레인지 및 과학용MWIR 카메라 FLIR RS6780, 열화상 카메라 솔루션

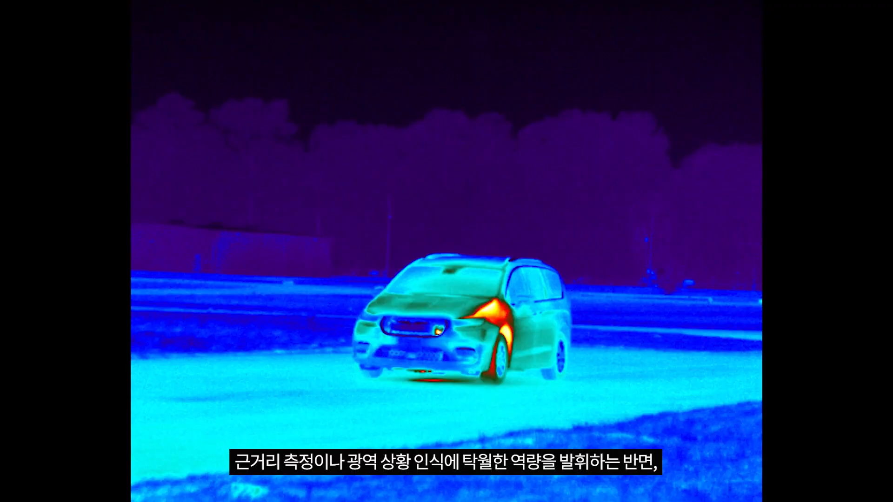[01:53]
The shorter focal length 50 to 250 millimeter zoom lens is ideal for close-in measurement applications or wide area situational awareness while mounting the 3x afocal makes the camera suitable for imaging targets further down range.